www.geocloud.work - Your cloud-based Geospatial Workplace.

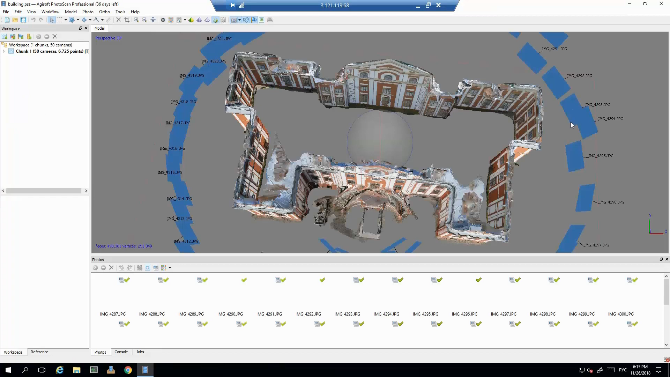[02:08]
Here you can see an example of remote working with Photoscan software from Agisoft. The software and the data are in a remote data center of Amazon AWS, and the operation is made possible through remote desktop.
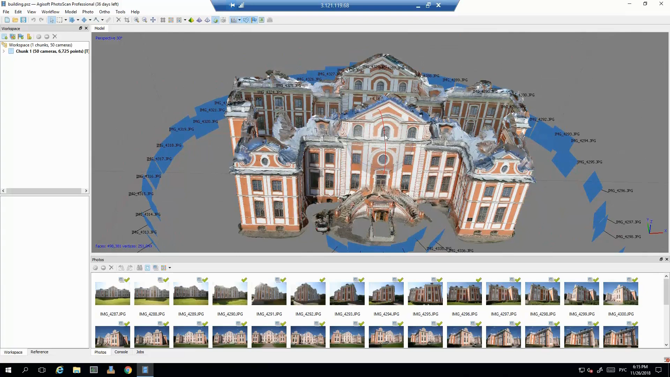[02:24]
The operation is very quick and smooth, and it looks like you are working on your local computer.